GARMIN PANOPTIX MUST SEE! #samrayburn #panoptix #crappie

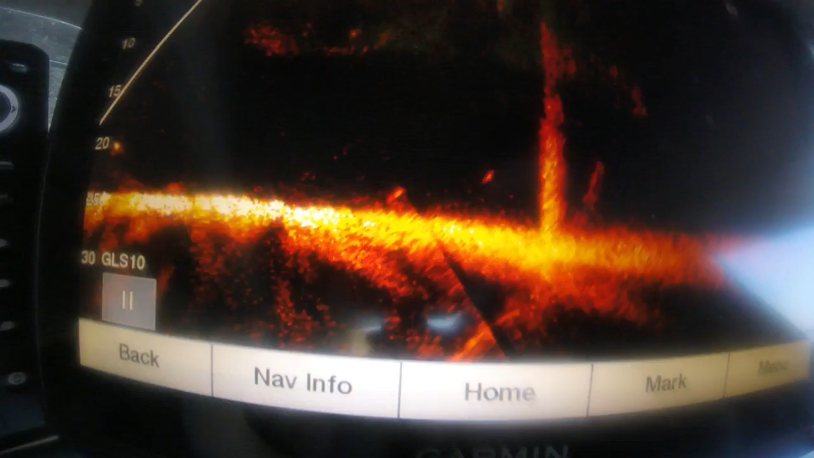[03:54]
And usually these fish are hanging around these pillars underneath the bridge, the support beams for the bridge itself. But you see these big schools of shad. What these crappie are doing is moving. And they're moving with these shad. And so, they're suspended. Right now, I'm in 23 feet of water. I'm at the very end of the 147 bridge because most of it's in about 45 foot of water.
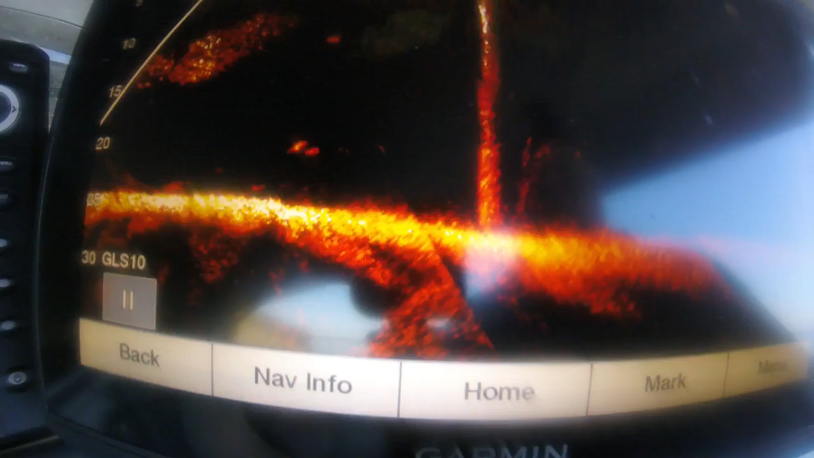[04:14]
But these fish are suspended. All right. I want y'all to go down. I don't know if those are crappie or bass, but there's some big ones. Y'all come down. Come down. Come down. Stop. A little bit more. Stop. Come down. Stop. Both of you got you jigging right there on the big fish. One of you going to get a bite right there. And it's probably a white bass. Could even be a black bass. And he's big.
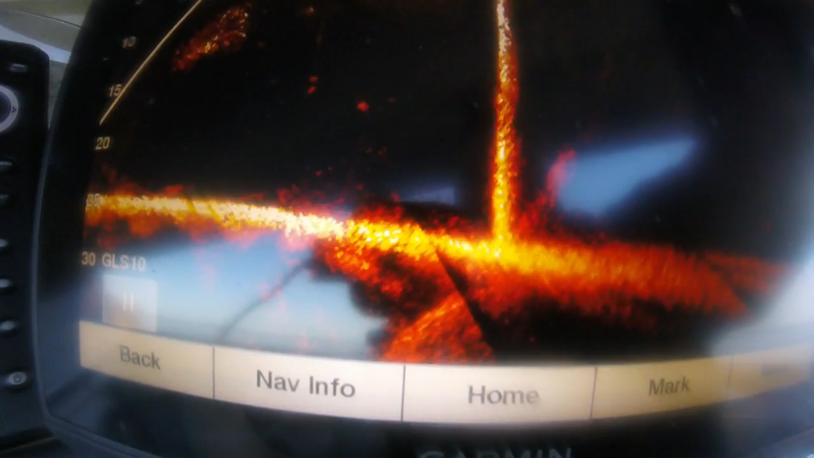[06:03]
Those are pretty good-sized bass right there. You bass fishermen, look. You see how they bust them shad up? They went right in there. Those bass went right in there and made a swoop in there and busted them shad. Isn't that something? Okay, back to the Panoptic, back to John there. You got it. Pick it up. Pick it up. Pick it up. Oh, he went after it and you didn't get him.
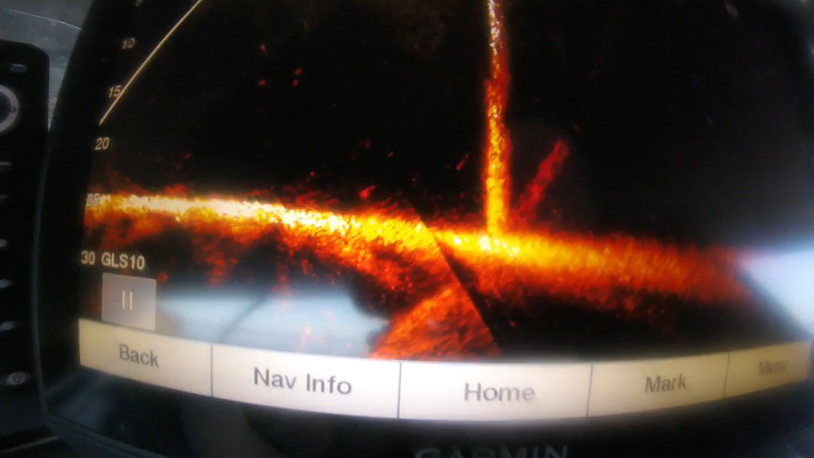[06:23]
You learn a lot about fish behavior on here.
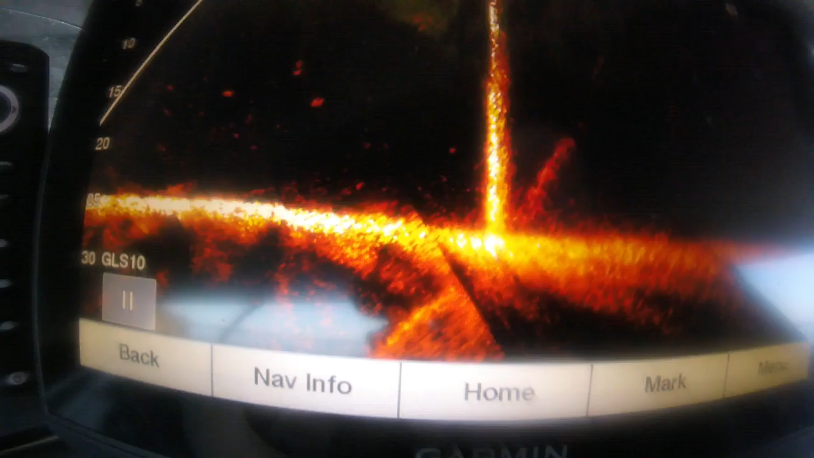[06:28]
A lot of times, come on back down a little bit, Bill. Get him. Get him. Hit him. Hit him. Hit him right here. Hit him. Come on. Come on. Get him. Get him. Hit him.
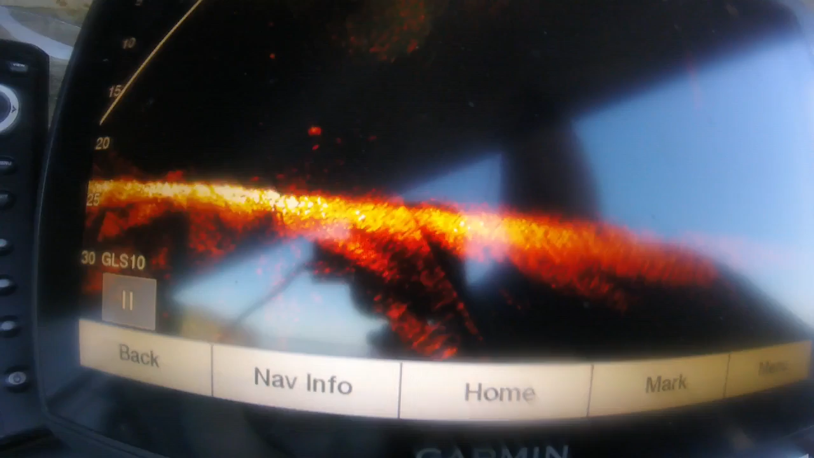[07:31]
Lay him down, Bill. Lay him down, Bill. Lay him down, Bill. Hold. Set that up. Set that up, Bill.
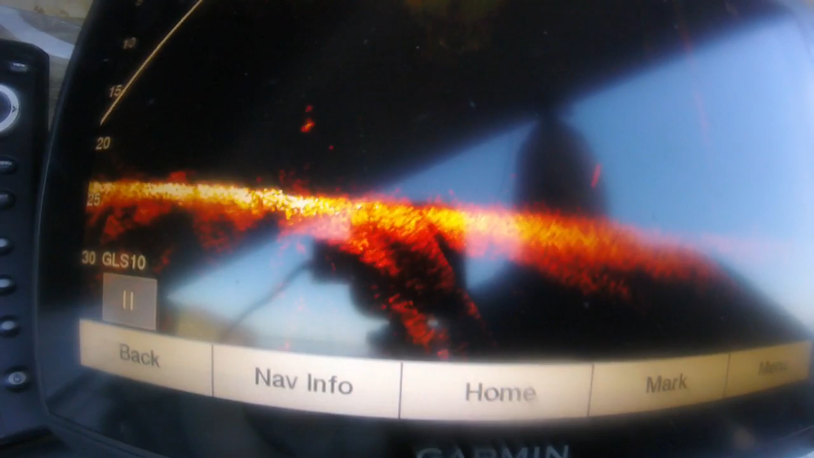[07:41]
All right, dang. Bring him back down, Bill. Lay him down. Right there. Stop. Pick it up. Pick it up. Pick it up. Yeah, what we need is some more water. Bill, you ought to have one on him. He got one on him and didn't know it, folks.
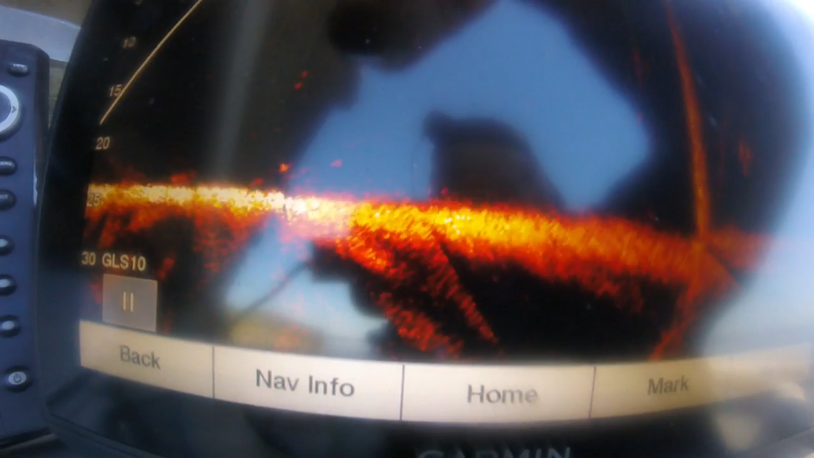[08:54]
Whose bait is that right there? That's yours? Okay. Let it settle down. Just be still right there. I'm going to try to show you without getting my finger in the way. I'm going to come down from this way. Let me ease up here just a little bit. That's John right here.
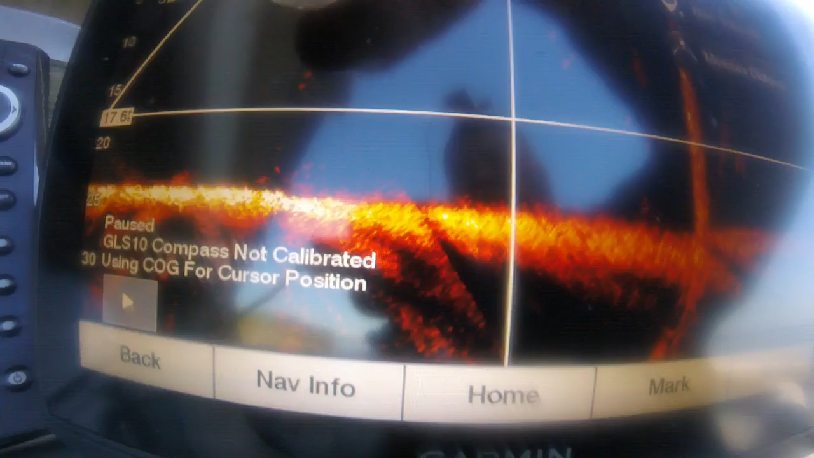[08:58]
He has a minnow with a weight above it. I want you to look at that.
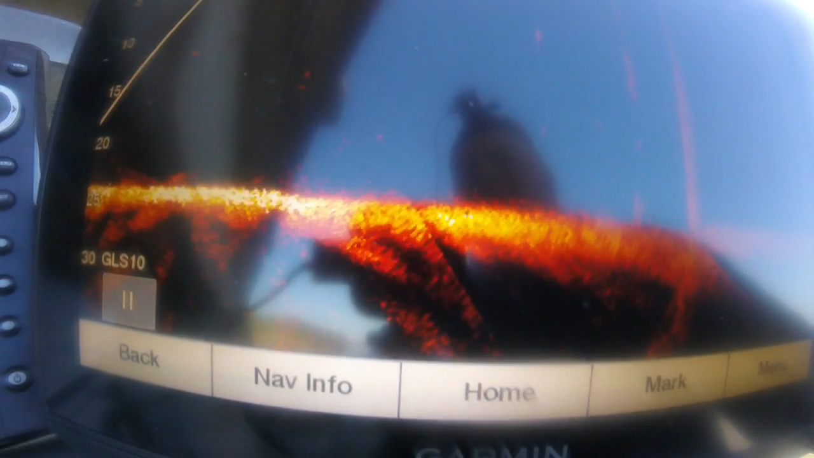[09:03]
I can see that minnow swimming on that hook, that two-hawk gold Aberdeen hook. Can you see that? Tell me that's not amazing.
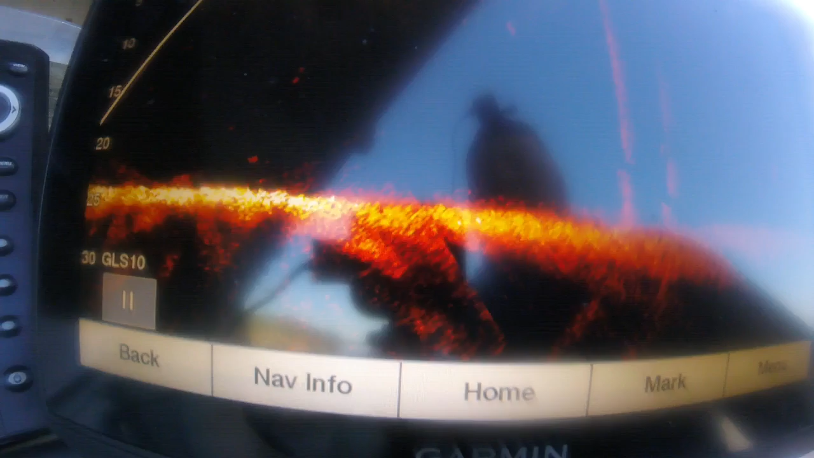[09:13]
That's pretty cool. I told them two or three times this morning that they was fishing on credit.
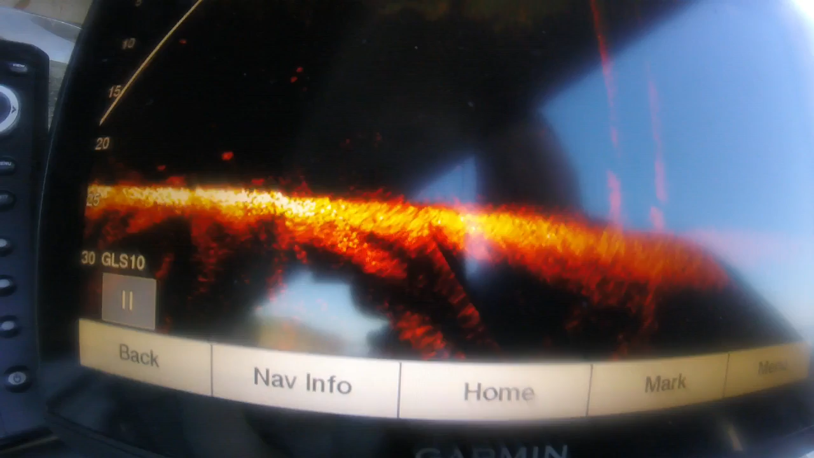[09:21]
They didn't have no minnow on their hook, and they thought they did. They raised it up, and they said, well, you're right.
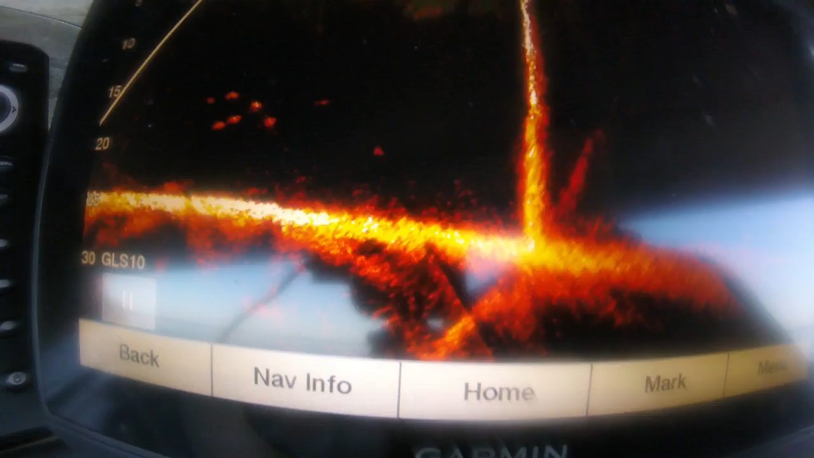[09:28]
You've got a school coming up on you. I don't know what they are. They're big. Somebody's fishing can get a bite. Both of you will probably get one right here. Watch your rods.
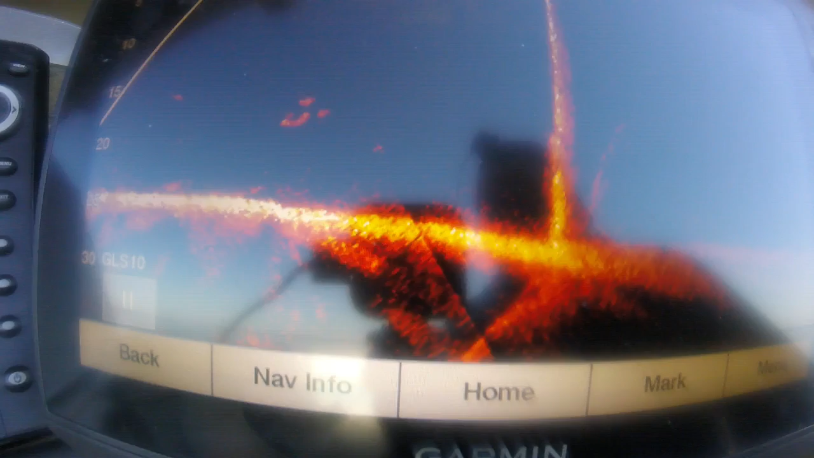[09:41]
You sure you ain't got a fish on? You sure? Raise it up. Don't tell me you ain't got a fish. I don't know. He had it on. I killed him, but I guess... He was on.